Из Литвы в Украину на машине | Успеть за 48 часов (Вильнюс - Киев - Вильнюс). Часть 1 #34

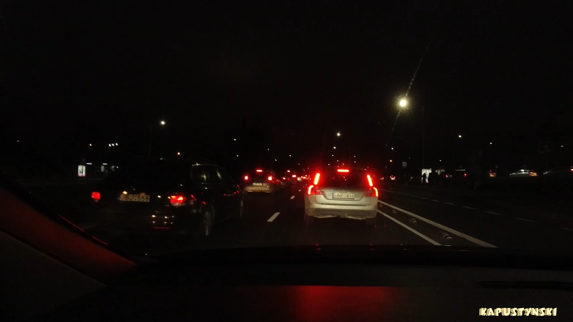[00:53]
нас пробки сейчас я еду по улице у кумергес и всем утра здесь пробочки надеюсь это много времени не займет чтобы проехать все эти участки мне нужно заехать сделать ксерокопию центре города копий про который работает круглосуточно и оттуда уже выезжать за город извиняюсь друзья ничего не видно 7 27 я уже